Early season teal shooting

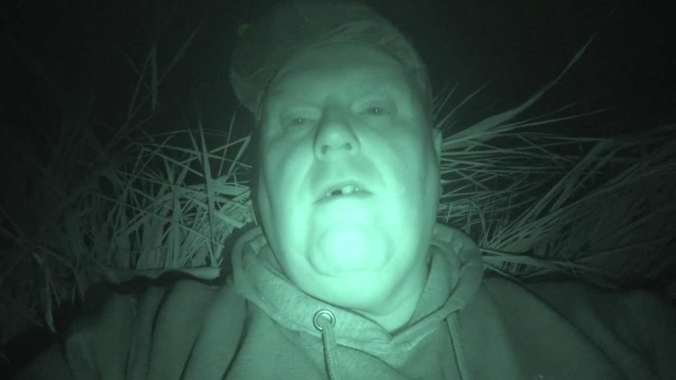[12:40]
gun loaded. Wait to see what comes.
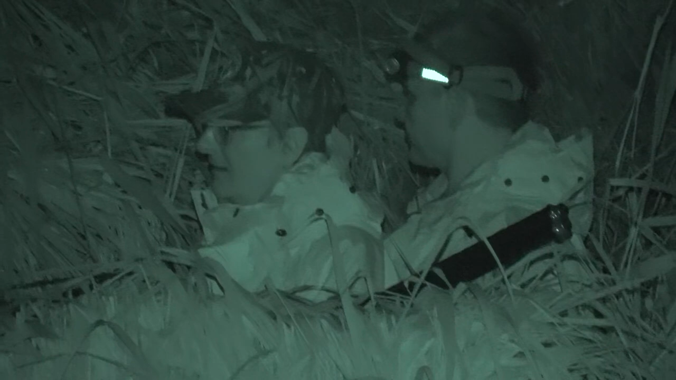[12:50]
As you can see, Lou's in the hide already and Chris is stood behind her